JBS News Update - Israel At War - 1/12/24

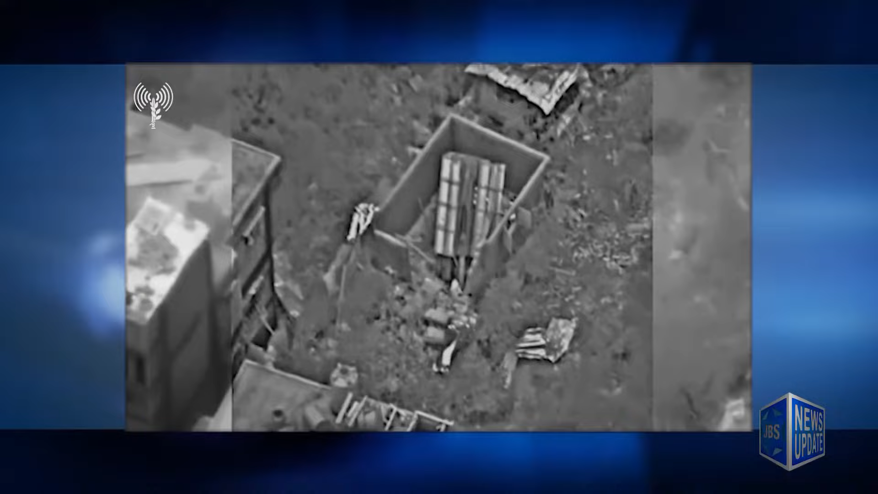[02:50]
The IDF shared today that over 700 Hamas rocket launchers have been destroyed since the beginning of the fighting in Gaza,
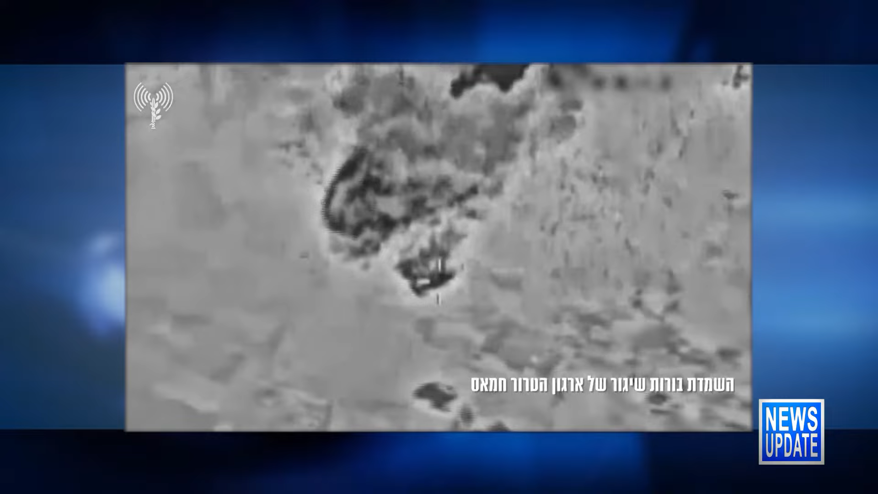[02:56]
saying the IDF is working to destroy Hamas's rocket launching capabilities.